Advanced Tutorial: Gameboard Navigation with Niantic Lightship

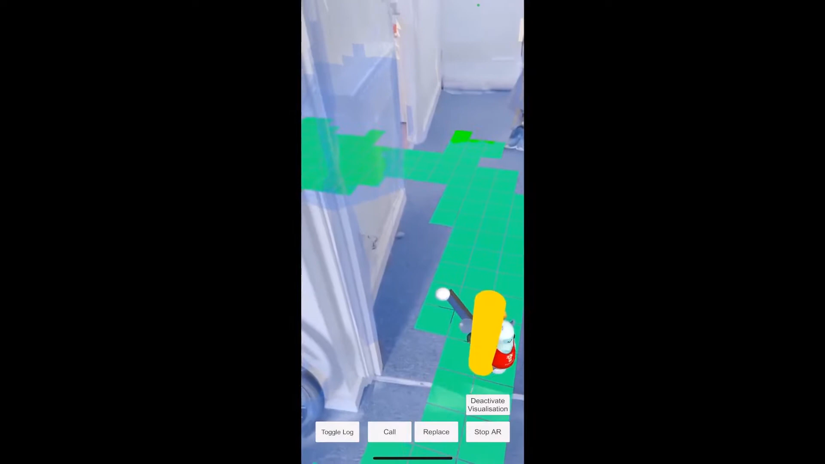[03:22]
Using just the meshing information. In any event as you can see we've got some very cool navigation ability here with the creature.